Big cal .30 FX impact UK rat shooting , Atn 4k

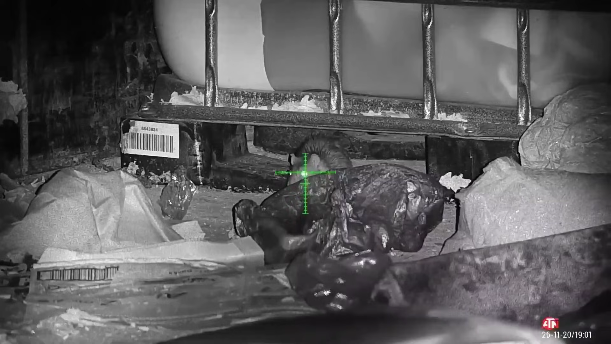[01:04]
All these shots now from the recycling centre.
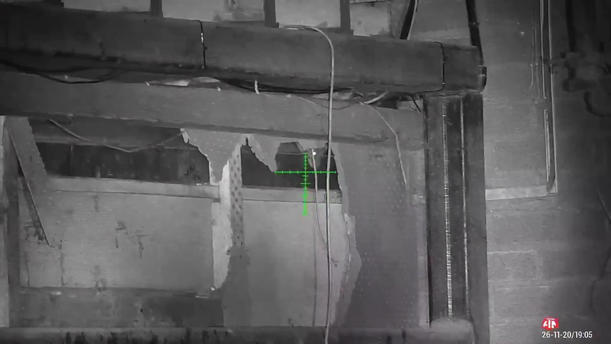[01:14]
Yeah. Particularly like this one shot, seen him on the thermal in the roof. Oh, fucking hell. Took him straight down. There was actually two up there. And I did manage to get the second one as well.
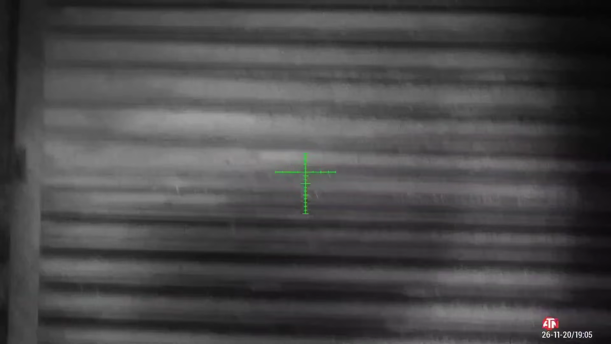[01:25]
Oh my God.
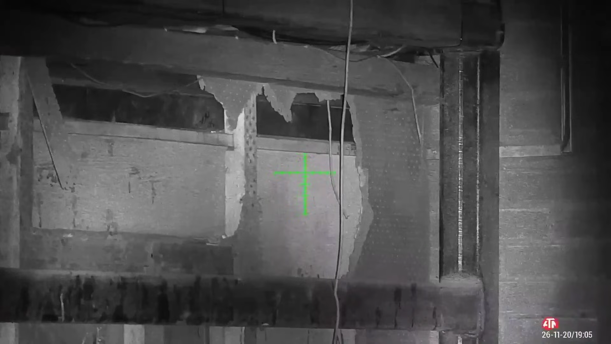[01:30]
His face exploded. Come on, one more time. Hold on, I can't see. Yeah, but you might be able to see more than even me. Hold on, put your head down, go on.
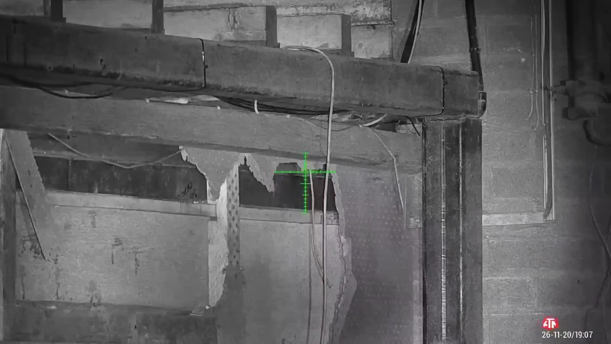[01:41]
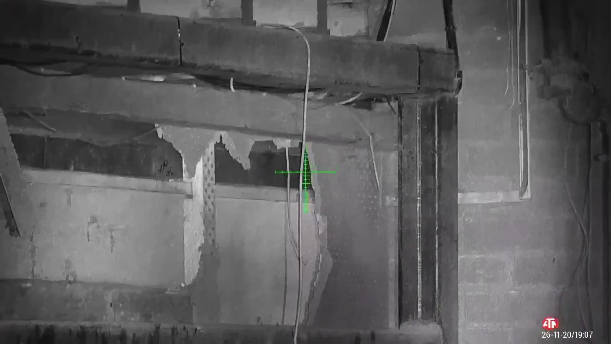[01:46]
Got him. Yep, through the thing.
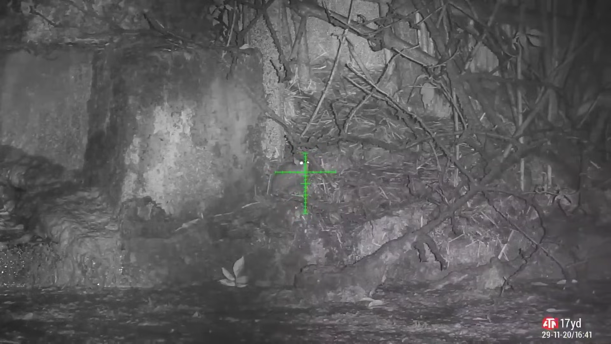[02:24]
These shots now from the slurry pit on one of the cattle farms.
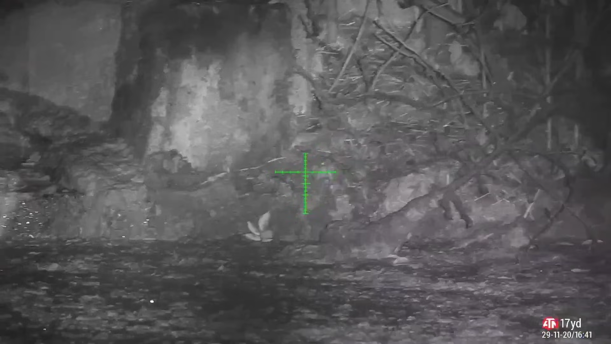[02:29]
It's about 18, 19 metres wide.
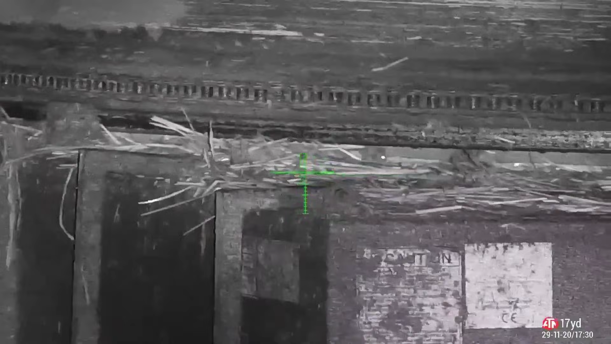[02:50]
As you can see from this video, I'm actually going to shoot through the bars.
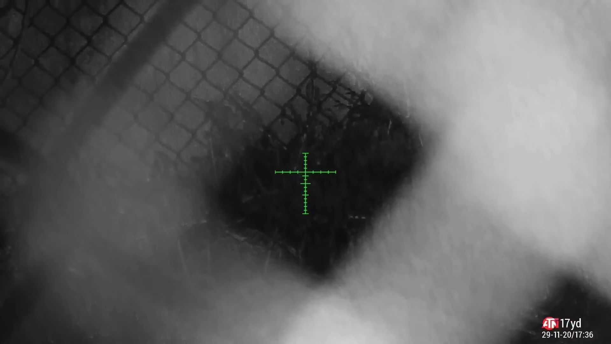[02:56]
I'm stood this side of them. Wait for him to come. There. And there you go. So I've just shot through the bars.
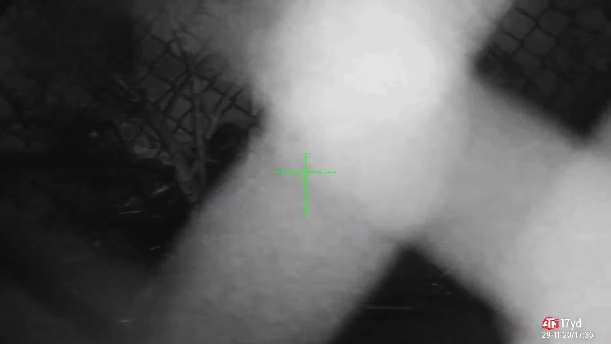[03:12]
As that's what you can see, this shadow in here. I've shot through them bars, then through the other bars that he's behind there, or the fence, and then got him.
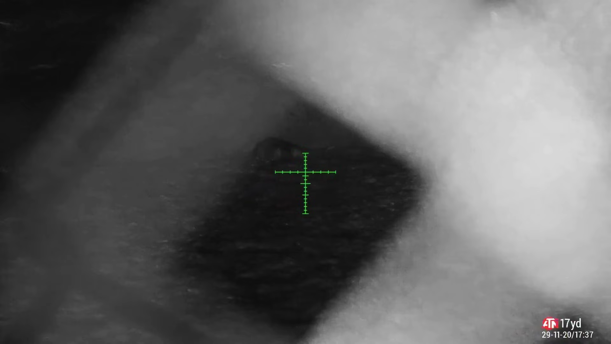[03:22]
And there he is there, bottom of the slurry pit, just about to die, so I'll put one more through him.
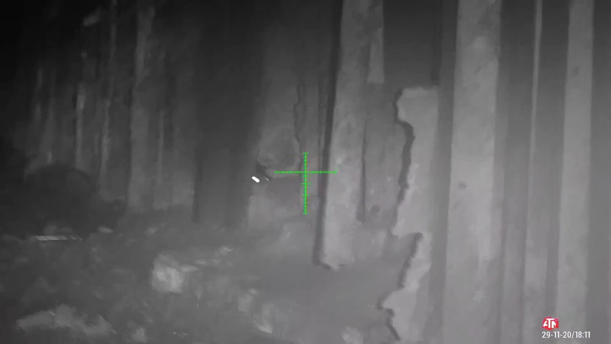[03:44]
And on the bottom there's one. There's two. Wait for this one to put his eye back.
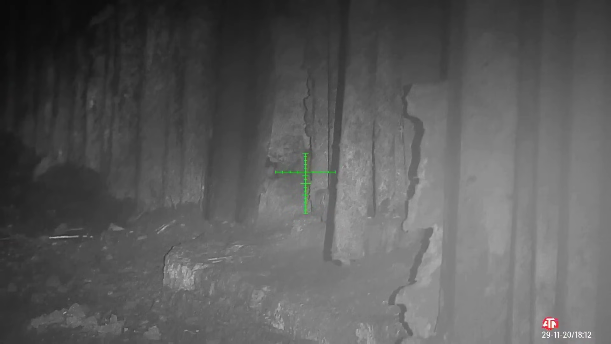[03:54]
There you go.
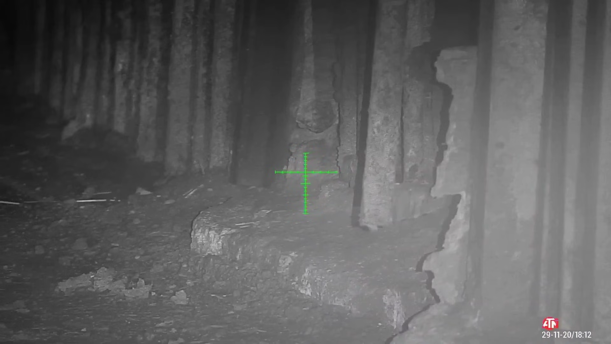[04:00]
These next few shots are on the pig farm.
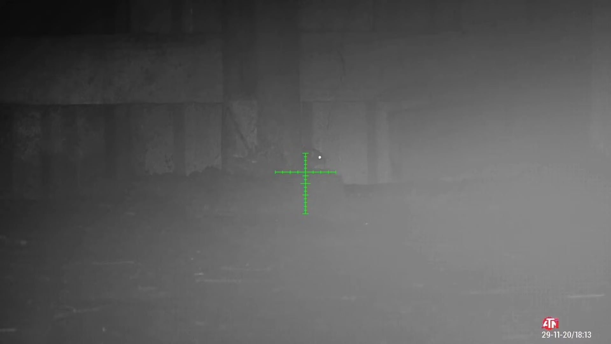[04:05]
A very, very foggy night, so that's why the image quality here, it looks a bit foggy, because it actually was.
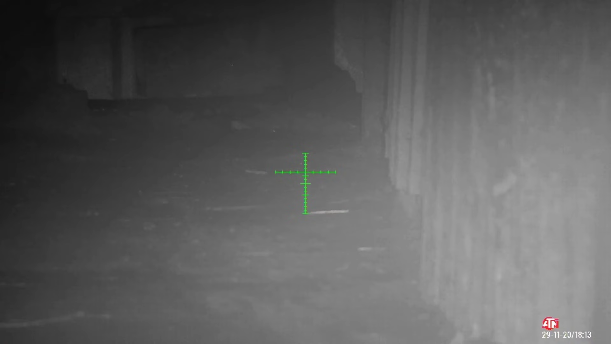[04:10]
So yep, he's dead there. He's gonna die over there. Bear with it.